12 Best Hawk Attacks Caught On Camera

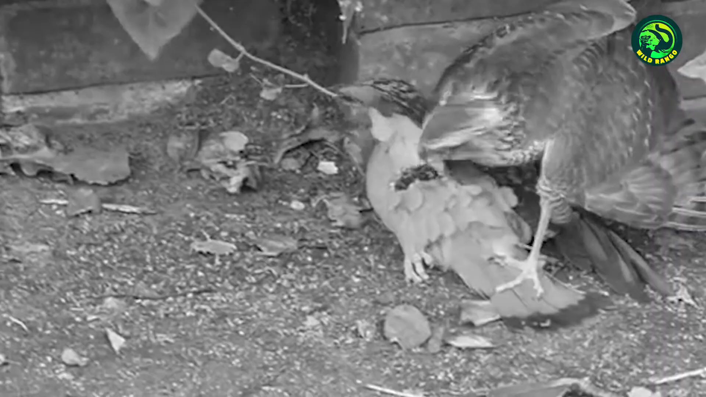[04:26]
prey is still alive it looks like the wild dogs finally have a challenger what do you think in